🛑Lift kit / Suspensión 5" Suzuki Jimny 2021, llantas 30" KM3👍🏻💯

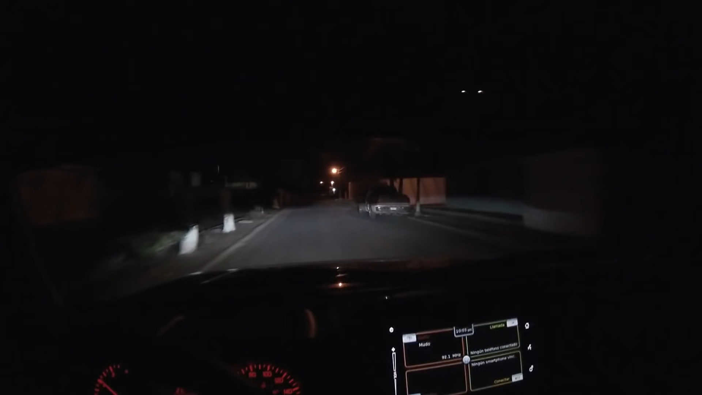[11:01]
Bueno, compañeros, qué durita la camioneta. Miren cómo brinca la luz. Uy. Vean nomás cómo brinca. Vamos a tener que ponerle los resortes completos sin los aumentos, porque sí, está un poquito dura. Se compromete la comodidad con la altura.
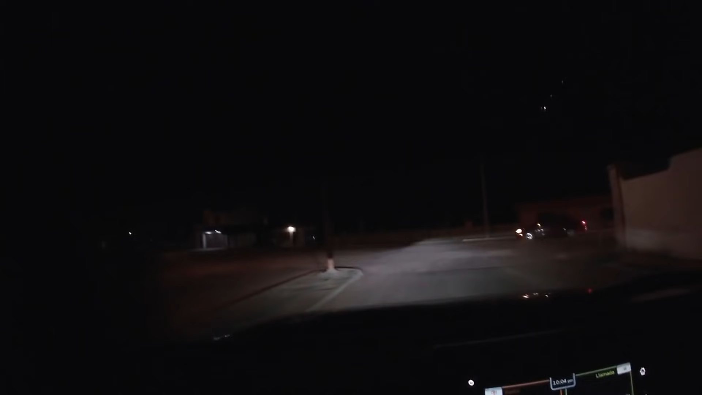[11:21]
Pues ya que lo levantamos, compañeros, que queda muy duro. Los resortes traseros están duros.